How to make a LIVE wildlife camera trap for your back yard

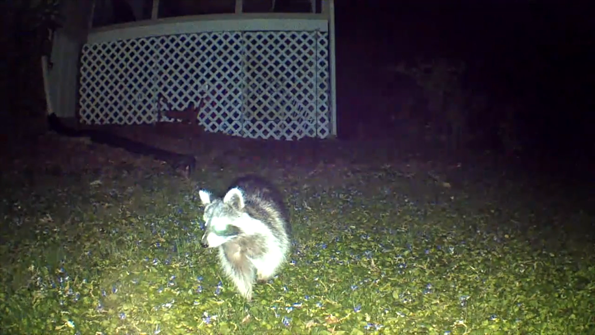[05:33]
So that's when I get pictures of the foxes, the raccoons or the house cats or other animals cruising through the backyard. So if you get one of these you're going to want to turn off your ringer at night so you don't get buzzed every time a raccoon walks by.